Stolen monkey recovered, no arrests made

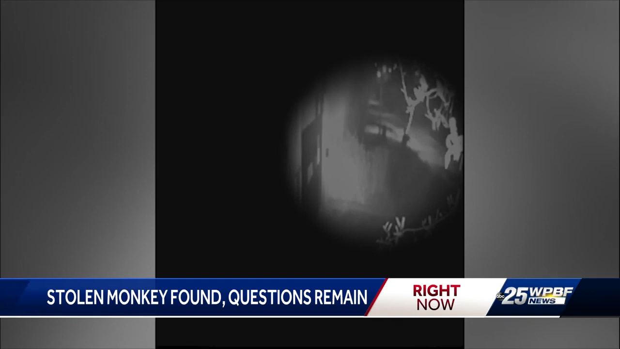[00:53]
Police believe the person seen on this surveillance video cut through Callie's screen enclosure Monday night and snatched her. Endangered Geldy monkeys can bring $10,000 in the pet trade.